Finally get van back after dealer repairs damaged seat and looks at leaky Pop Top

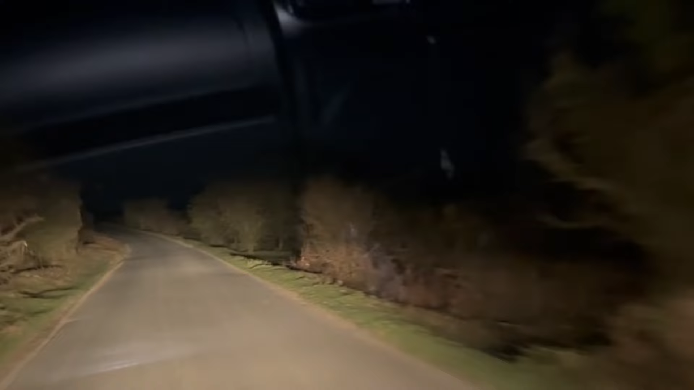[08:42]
so we've got to go down the old dreaded lane so um we've had to take a left down towards I don't know is this heading towards the Skylark might be the Skylark turning I'm not sure then there's a right here where we can turn a right towards Bickley and then at Bickley we can come back up onto the main road I'm just hoping that all the lanes are suitable for my little van and nothing stupid going on so we'll soon find out they've given up so to spend the night
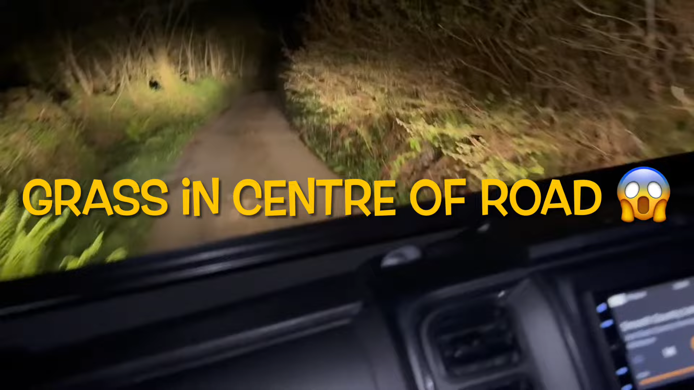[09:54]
but if we make it one page at least we know we can fair we can come down again for fun no yay and there's the right-hand turn that's got to be the road going down to Bickley oh my lord right all clear to the left oh my god yeah so hope so oh there's a big bright light there what's that that's got that's scary
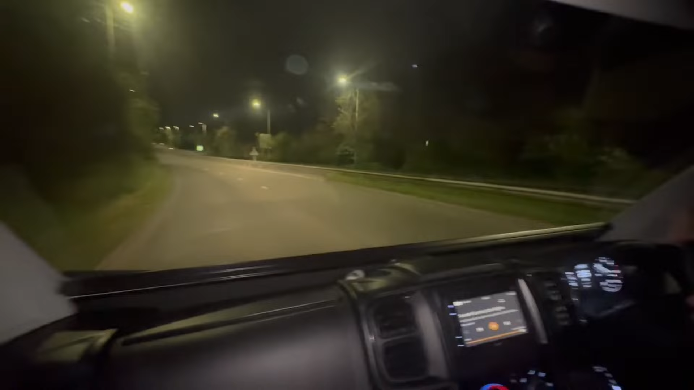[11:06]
one and we didn't really know where to go and I went right because I just assumed yeah we'll do right again but for
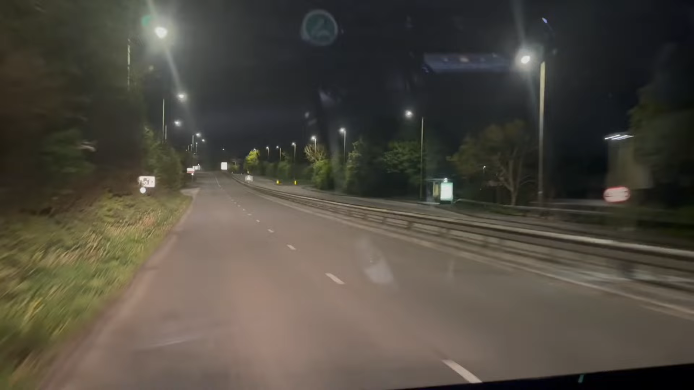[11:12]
some reason we had to do a left um so we went so far turned around went back the other way and we made it back up onto the main road so didn't get stuck I think we saw a road sign when we were going and it said seven foot wide and I thought oh that's getting a bit narrow that's when we turned around so